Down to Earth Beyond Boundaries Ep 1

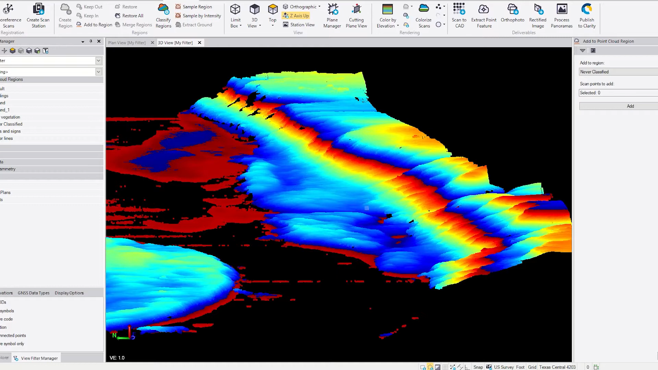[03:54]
The final deliverable will be a completed boundary survey, topographic as well, with the high and low bank.